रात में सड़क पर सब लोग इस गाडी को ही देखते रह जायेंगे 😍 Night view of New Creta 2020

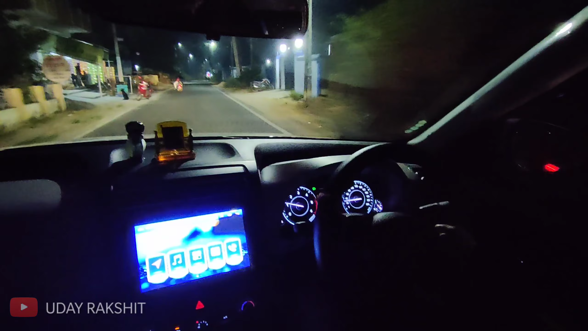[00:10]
तो भाई जैसे कि आपने टाइटल पढ़ा, आज इस वीडियो में मैं आपको दिखाने वाला हूँ कि क्रेटा रोड पे कैसे दिखती है और इसकी रात में लाइटिंग कैसी है और ये
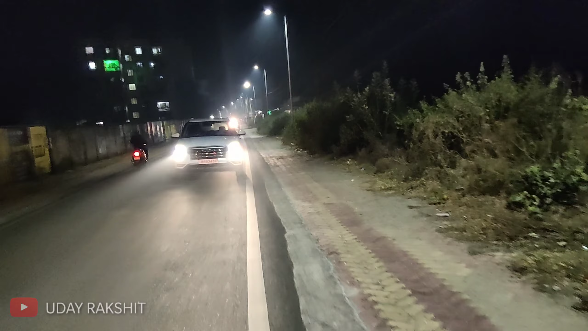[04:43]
तो भाई जैसे कि आप देख सकते हैं मेरा फ्रेंड आगे स्कूटी पे है, वो वहाँ से रिकॉर्ड कर रहा है, तो इसमें भाई बहुत ज़्यादा मेहनत लग रहा है।